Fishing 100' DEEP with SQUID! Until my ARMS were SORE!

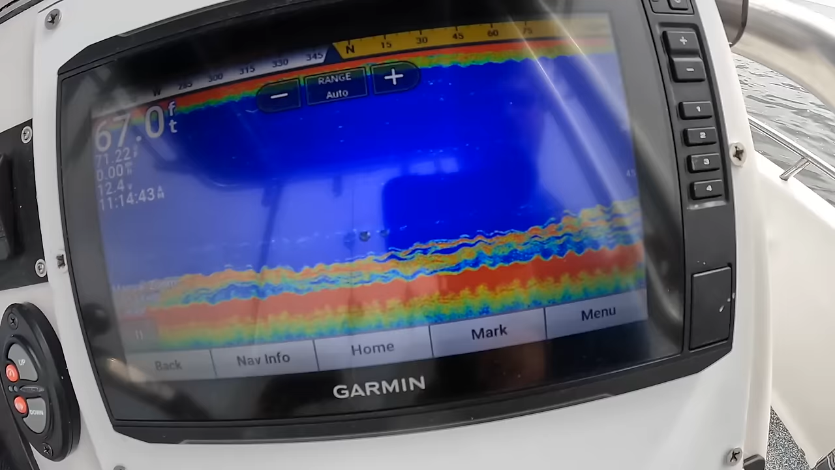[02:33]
On screen: depth 67.0 ft
There's a little bit of relief there. Check that out.
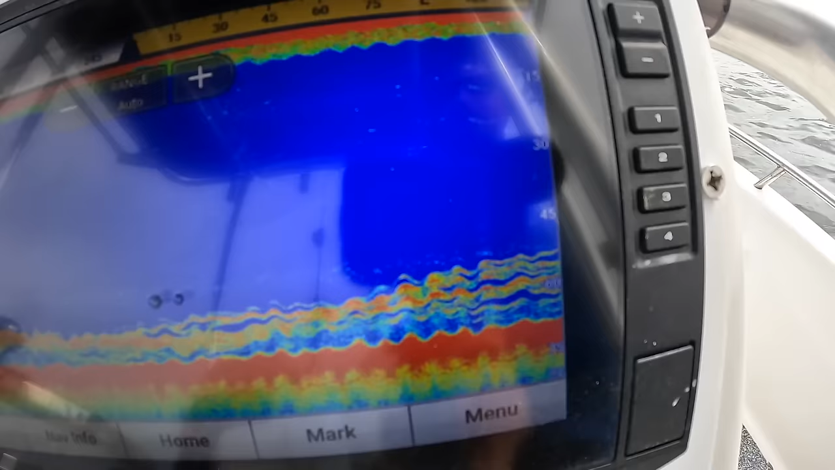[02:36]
That's what we want to see. We can keep trigger fish. We can keep beeliners, mangrove snapper.
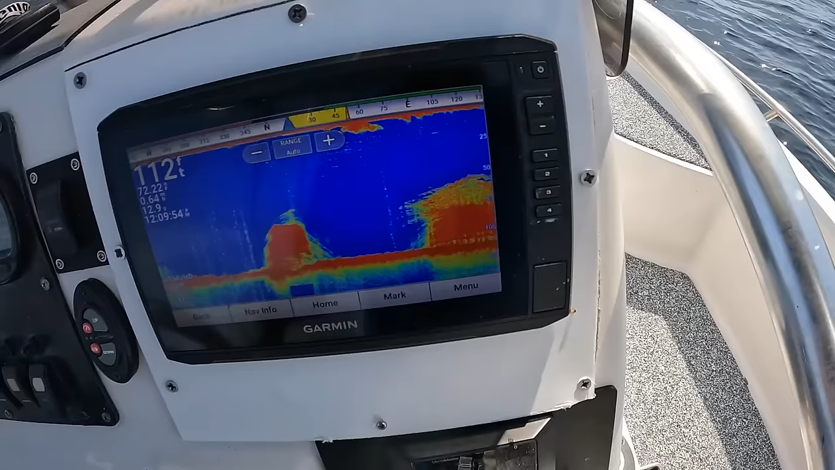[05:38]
So, I just came out to much deeper water. 112 foot.
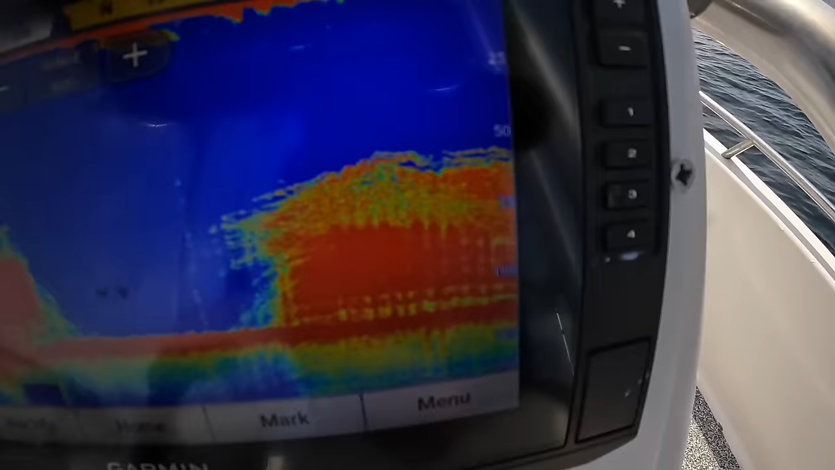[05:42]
Look at that huge structure.
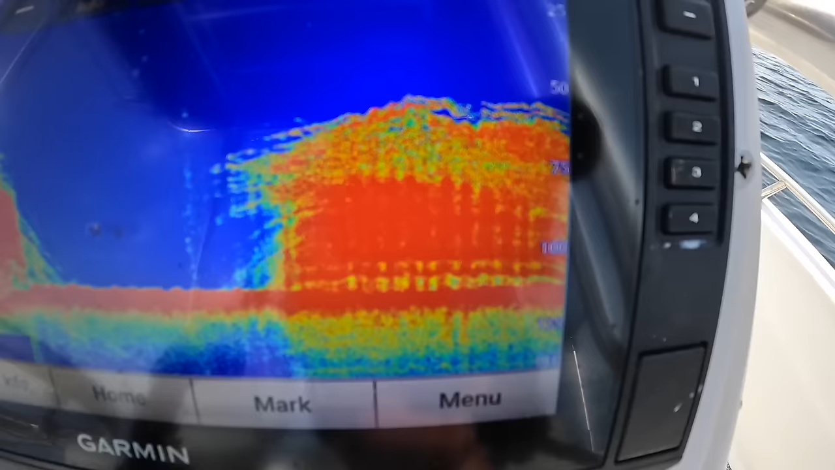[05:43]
Lots of marks up on top. Big old structure down there. I know we're going to catch something.